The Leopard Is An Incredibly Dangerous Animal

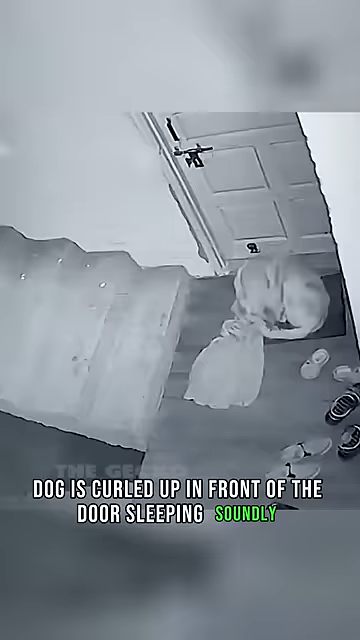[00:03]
It did not detect the presence of the nearby leopard.
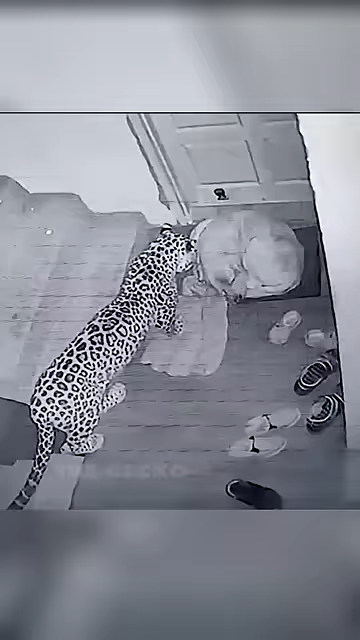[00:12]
The leopard stood and watched the dog's every move for a while.
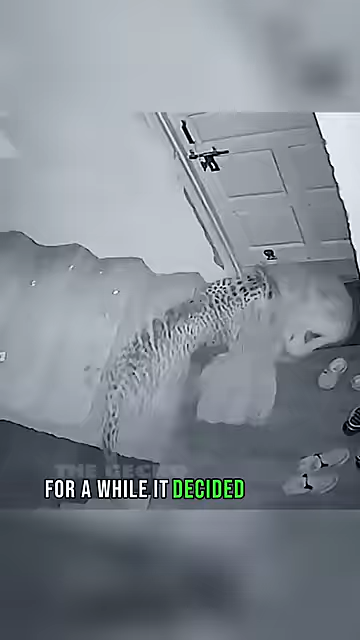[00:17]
It decided to bite the prey's neck.
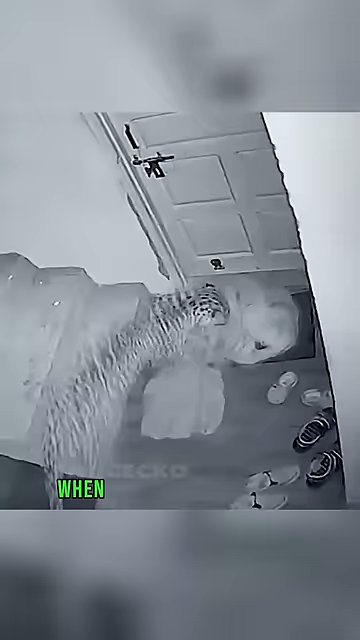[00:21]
When the dog realized the presence of the leopard, it was too late. The dog struggled as hard as he could to escape the predator.
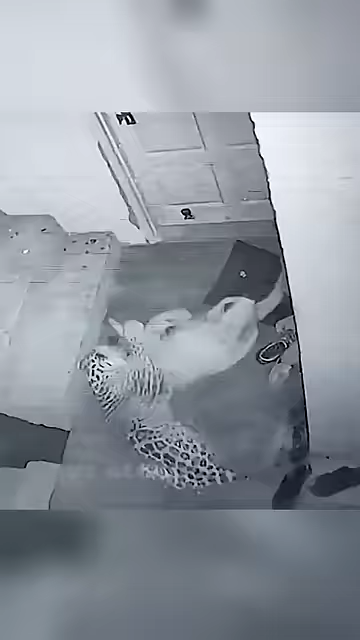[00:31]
Leopards quickly pull their prey away before humans notice.